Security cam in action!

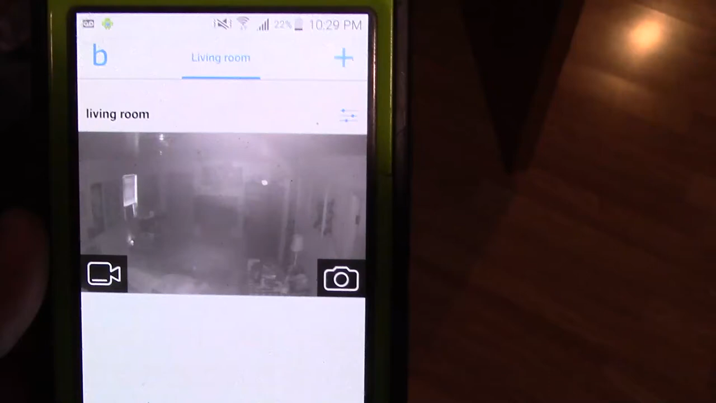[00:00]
hey guys I want to show the camera in action the security camera this
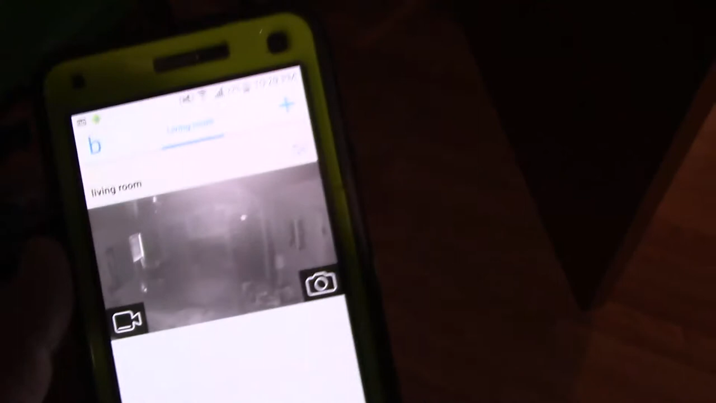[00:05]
is my cell phone that's earlier I had the lights off and stuff it's just showing that I can
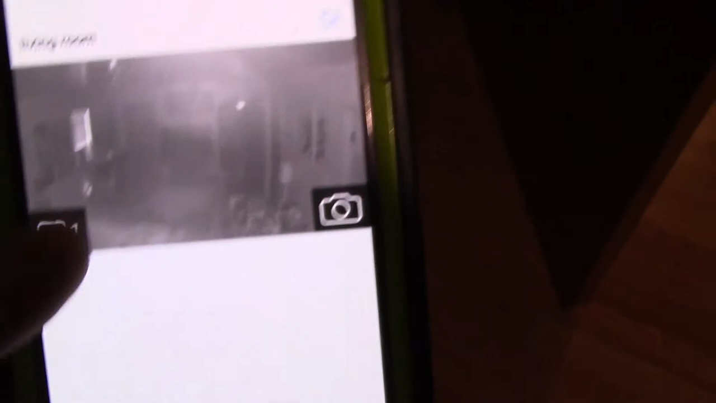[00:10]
go to a live video but I'm gonna arm it and I'm gonna walk out there and we'll see it capture the video
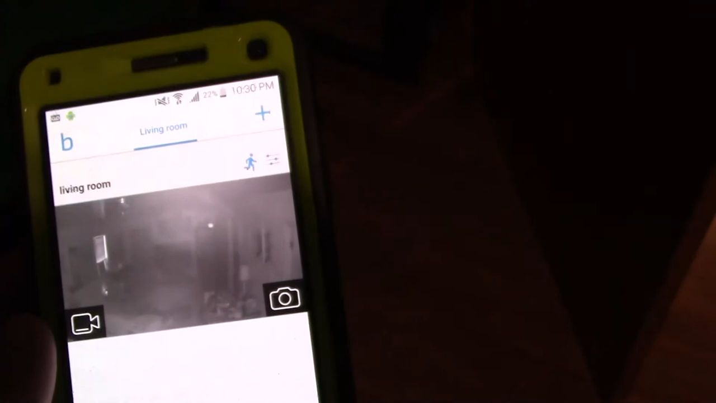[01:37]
okay it's armed now and it's ready it's gonna capture me when I come out and I shut off the air conditioner so
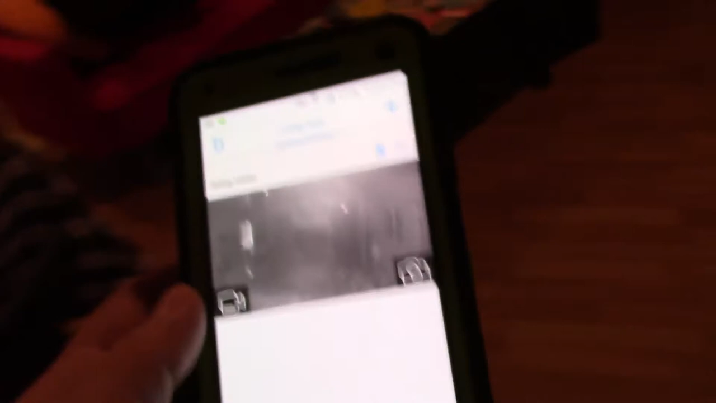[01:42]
you can hear my voice when I show you you'll actually be able to hear pretty good quality
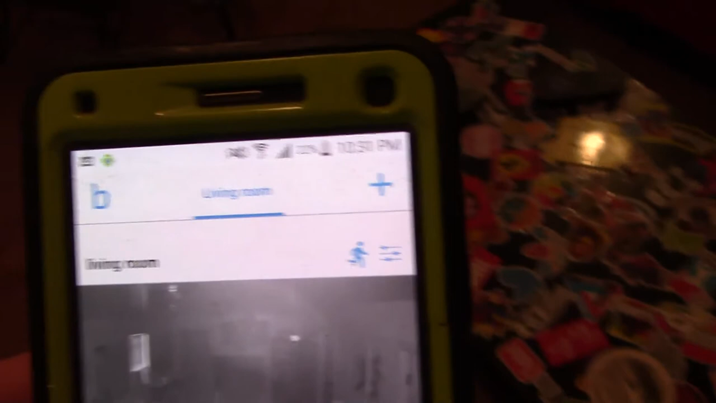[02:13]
there we go okay motion detected from living
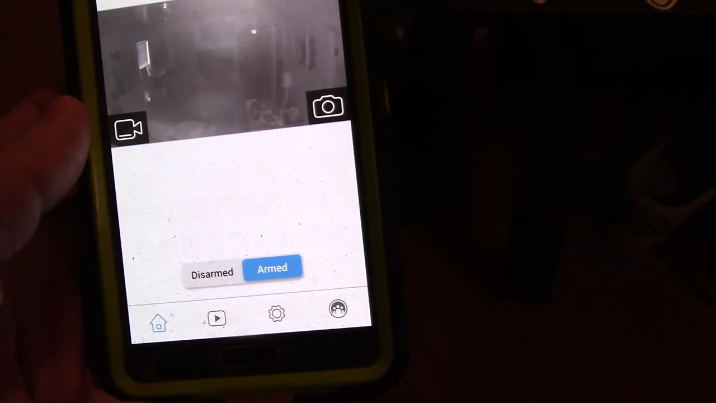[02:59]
I have it set to where it'll delete the videos that it saves after
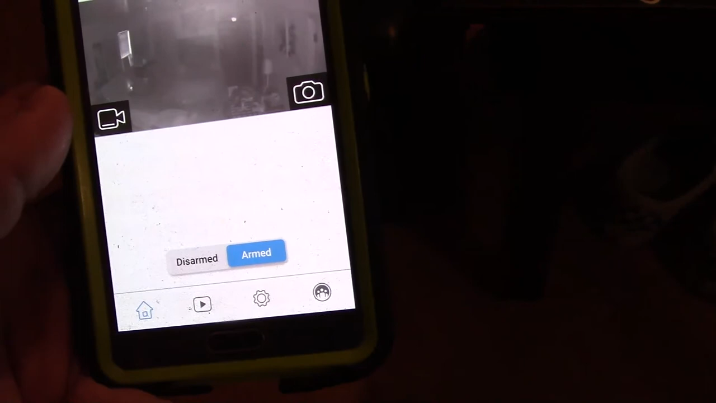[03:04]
fourteen days I can change that to there it's popped up now now we'll see the video
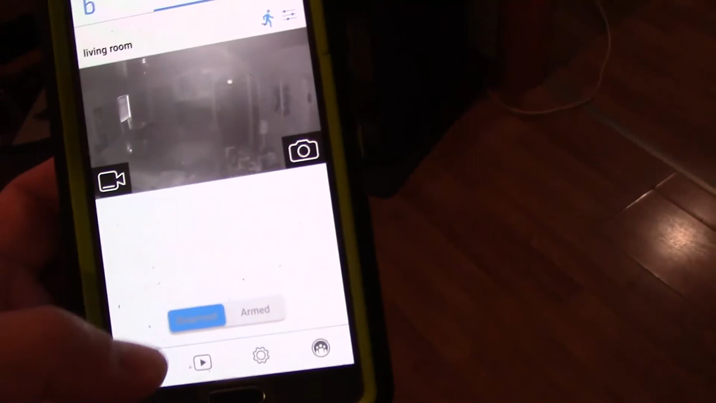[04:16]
all the time you know just when I'm gone I might have the outdoor cameras armed all
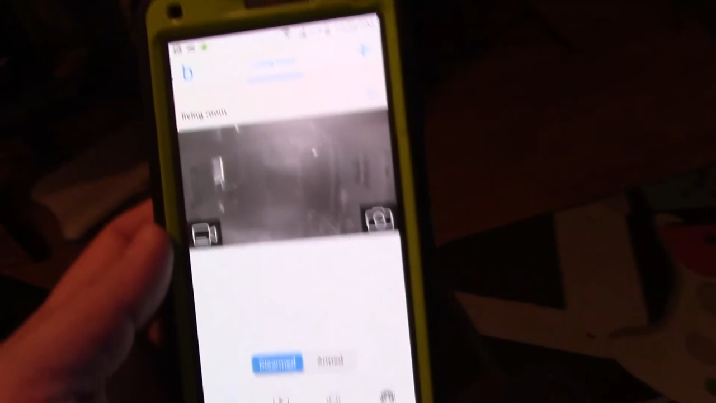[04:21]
the time I might have the outdoor cameras armed all the time just to see what it catches but pretty